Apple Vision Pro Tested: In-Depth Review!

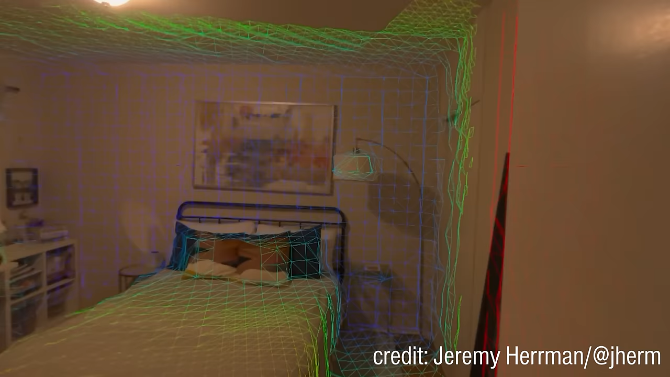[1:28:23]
impeccable almost perfect job at their slam tracking with the foundation for mixed
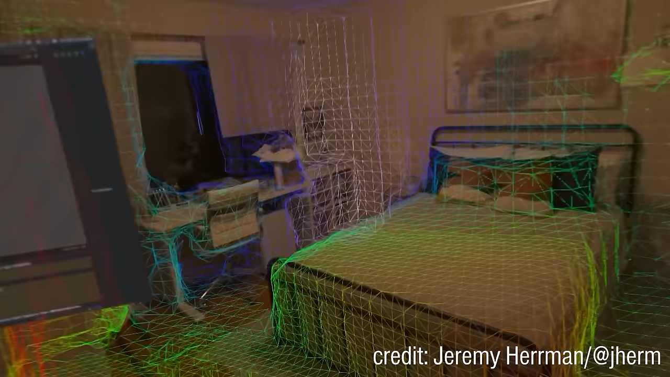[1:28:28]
reality the responsiveness of the pass-through especially in the near field and with the hand occlusion
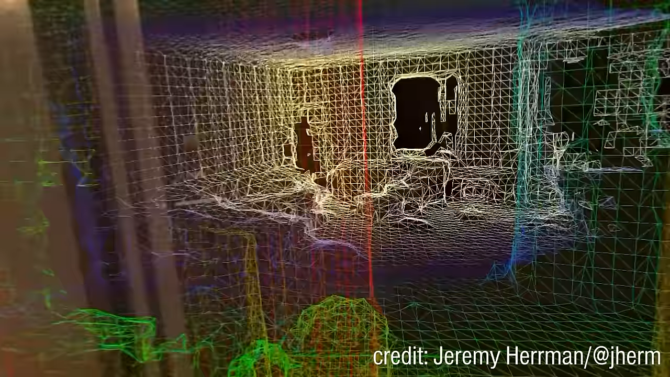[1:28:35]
plus the fact that windows just stay in place i've never had a virtual window drift off or not be pixel precise
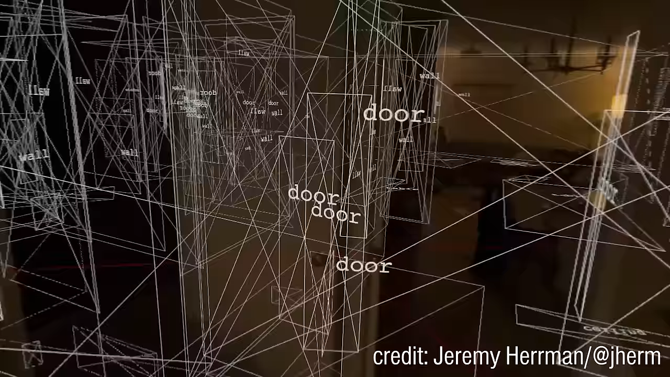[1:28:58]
doing with that slam tracking and making applications more reactive and more semantically aware of
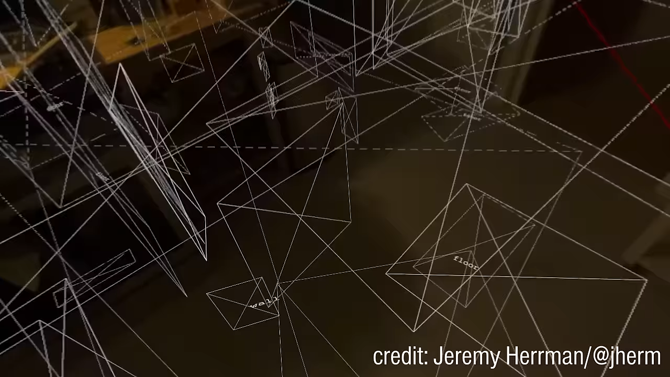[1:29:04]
the kind of the geography of the rooms you're in they've done that uh
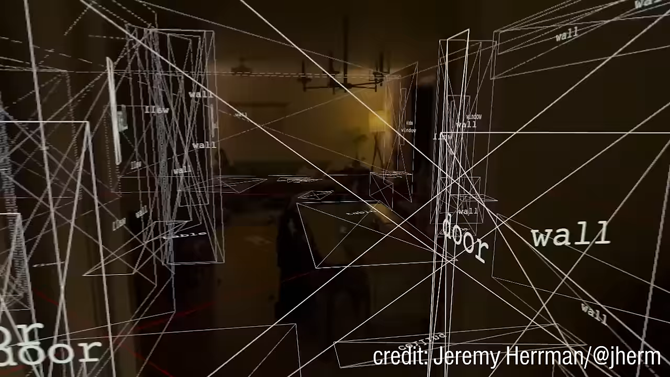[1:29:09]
incredibly with audio so the spatial audio not only having the sound come from where the windows are floating from but